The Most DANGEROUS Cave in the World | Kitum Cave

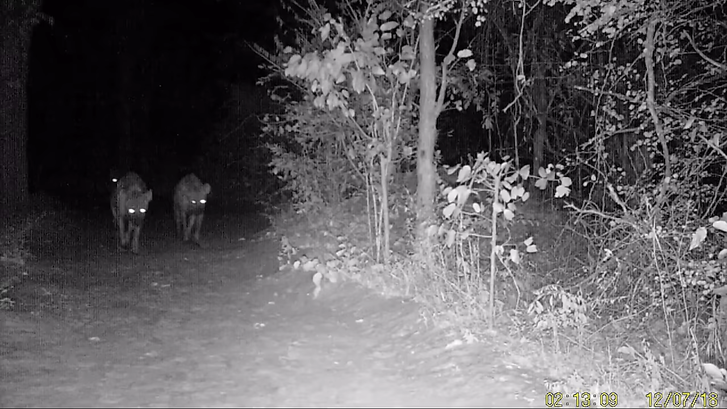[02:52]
animals have travelled into the cave in the dead of night.
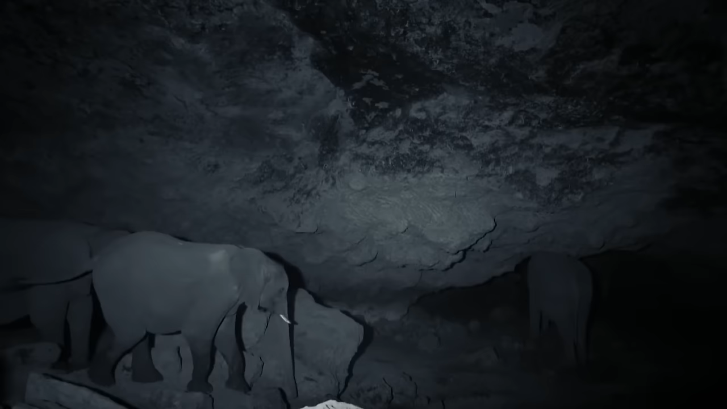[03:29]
Kitam Cave is one of the only locations on earth where this behaviour can be observed.